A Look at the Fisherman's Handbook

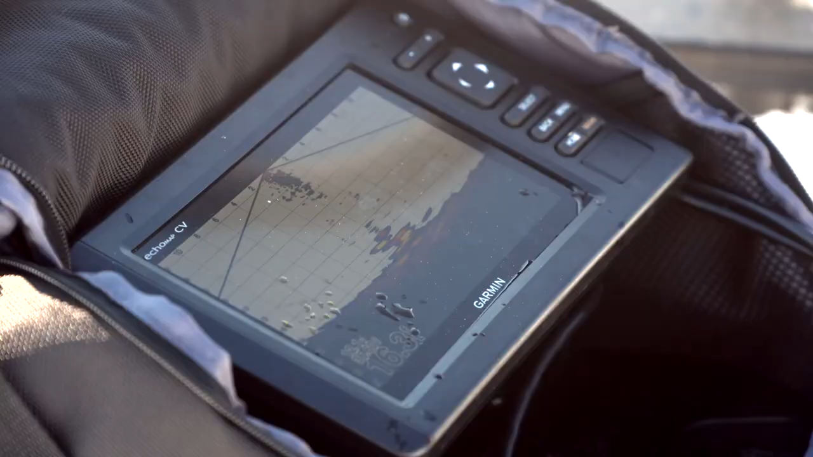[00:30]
Look, there's a bunch of them underneath. Don't you see the ground swell up?
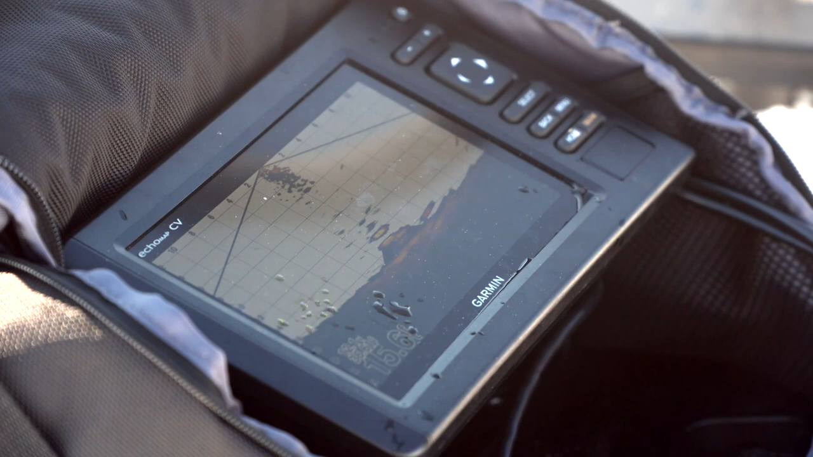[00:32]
There's one right there, that's him. You can see the fish coming right up.